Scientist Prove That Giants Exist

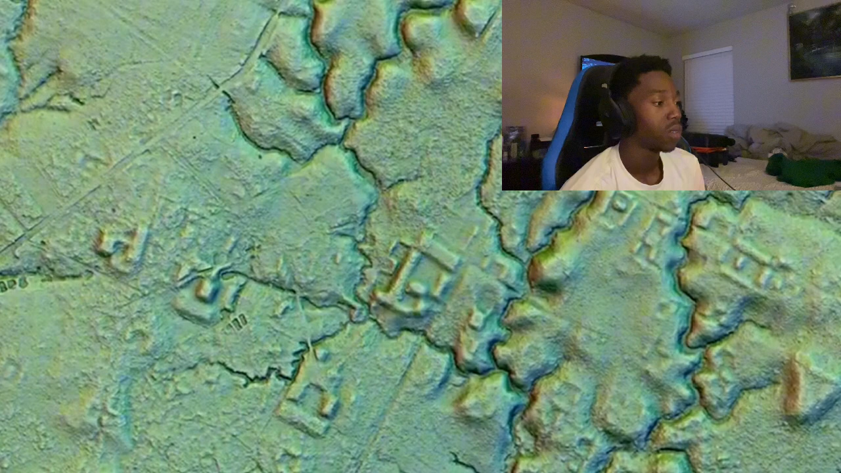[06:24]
as well as ancient drainage systems and sophisticated road networks connecting at least 15 different distinct settlements within the valley.
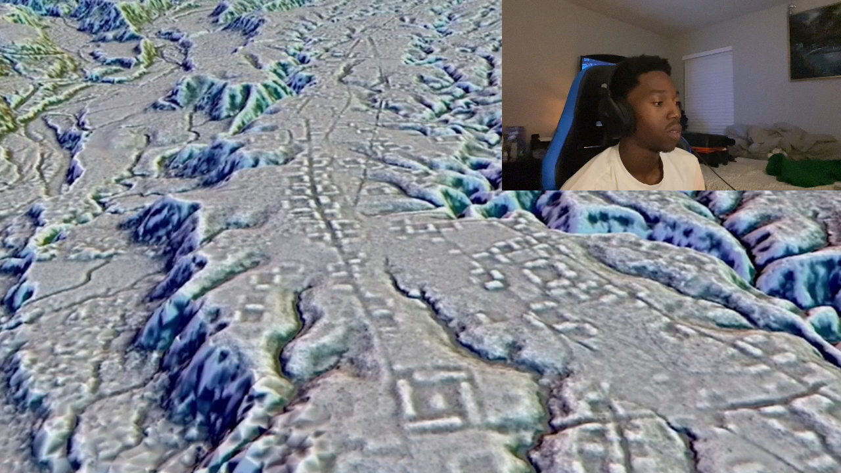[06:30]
The ruins are estimated to be around 2,500 years old and are said to have been home to tens, if not hundreds of thousands of people from the Kilimope and Upano cultures.